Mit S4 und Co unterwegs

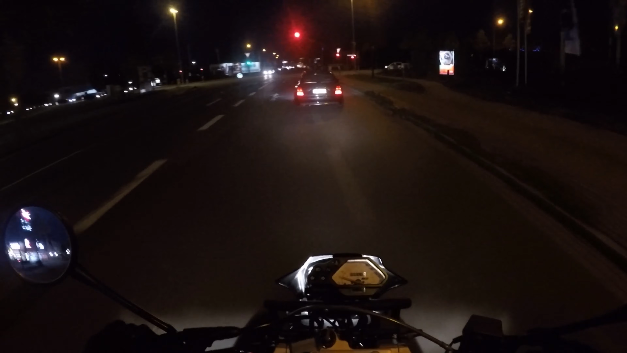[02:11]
Aber hier habt ihr erstmal nur einen kleinen Überblick, auch wenn er vielleicht nicht so viel erkennt, hier im Dunkeln, wie er so klingt, was er so macht. Das ist nämlich nicht verkehrt. Wir sind hier gerade in Bremen-Habenhausen, waren gerade bei Meckes essen
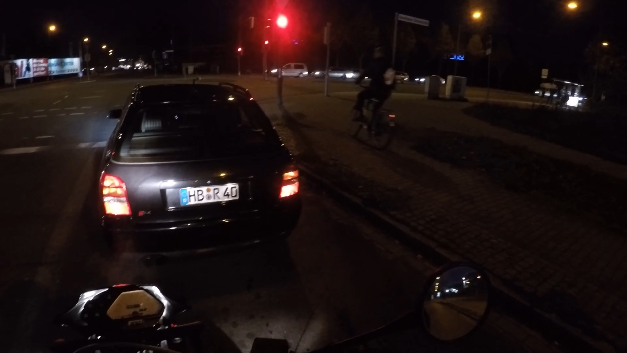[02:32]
und ja, und starten jetzt dementsprechend auf die letzte Tour wieder nach Bremen rein. In den letzten Videos habt ihr ja ein bisschen ein paar mehr Motorradfahrer gesehen. Das ist auch hier noch derselbe Tag. Und ich habe mir aber gedacht, obwohl es jetzt dunkel ist, starten wir hier ein bisschen noch mit einem kleinen Video,
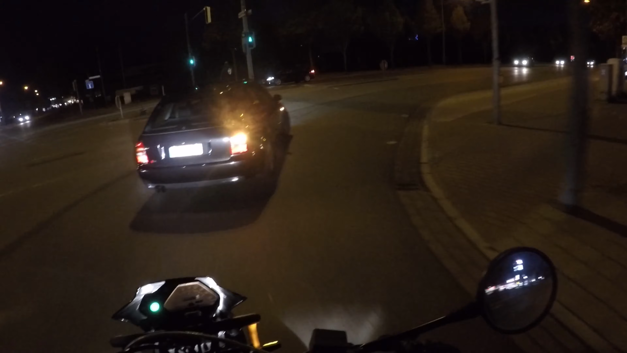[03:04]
mit einer kleinen Vorvorstellung des S4. Also es ist kein normaler S4 auf jeden Fall. Es ist ein S4, der, lass mich jetzt raten, K06 Lader hat. Ich kenne mich bei dem ganzen Thema nicht so aus. Auf jeden Fall sind wir jetzt so ungefähr hier bei 500 PS da vorne.
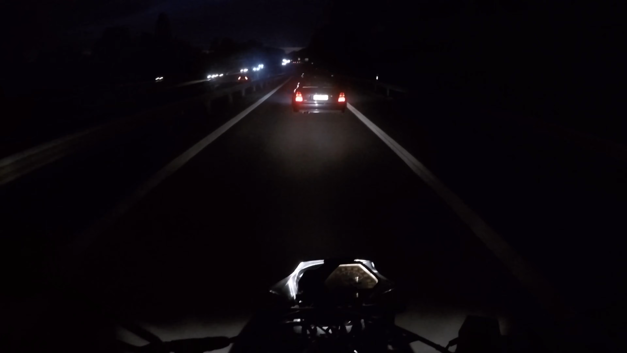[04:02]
Ja, wie gesagt, ist ein bisschen frisch jetzt geworden im Dunkeln und natürlich auch ein bisschen dunkel. Aber sobald wir hier in der Innenstadt ankommen, haben wir auch wieder Licht.
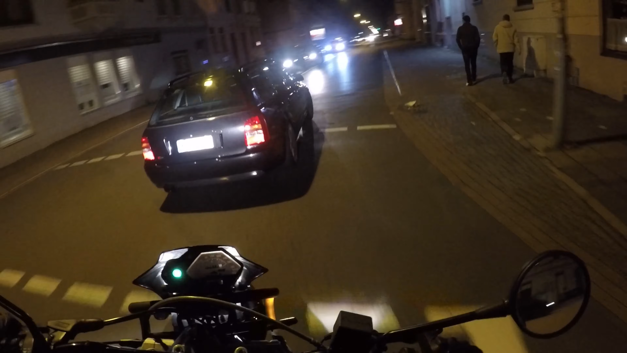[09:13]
Geht ab, ey. Junge, Junge, Junge. Er ist halt echt flink unterwegs, das kann man auf jeden Fall sagen. Ey.
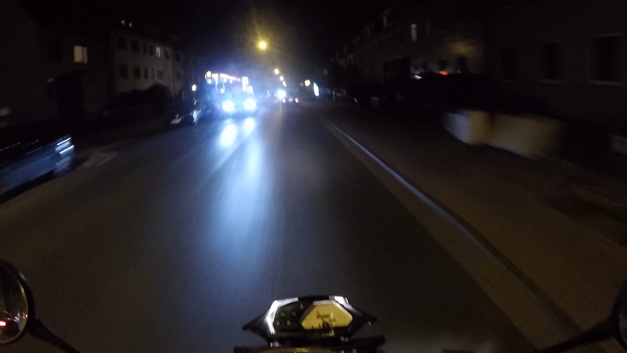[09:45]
Natürlich alles nach den ganz normalen StVO-Gesetzen. Alles erlaubt. angeblich. Ja, und jetzt sind wir auch gleich hier angekommen bei ihm zu Hause. Damit beende ich auf jeden Fall das Video.